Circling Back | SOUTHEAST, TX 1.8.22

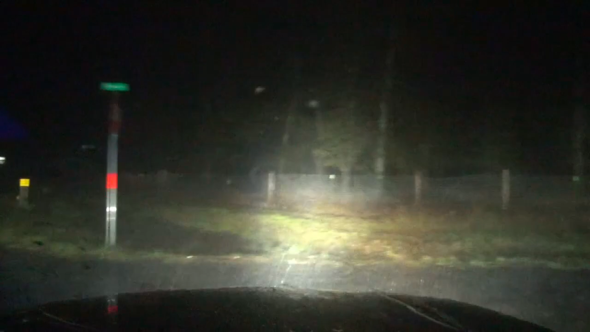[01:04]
Trees, can't see anything. Too many trees. I was hoping to get a view.